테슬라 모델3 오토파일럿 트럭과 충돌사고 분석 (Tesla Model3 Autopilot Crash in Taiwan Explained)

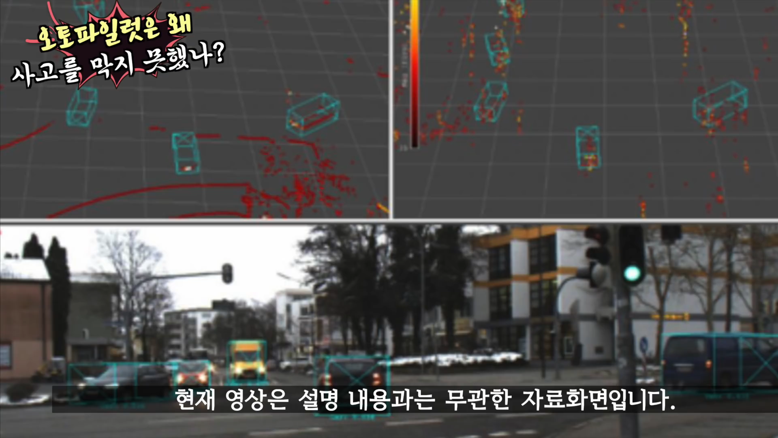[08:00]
레이더는 안개나 먼지, 비, 그리고 눈을 쉽게 통과하기 때문에 악체 온호회는 유리합니다.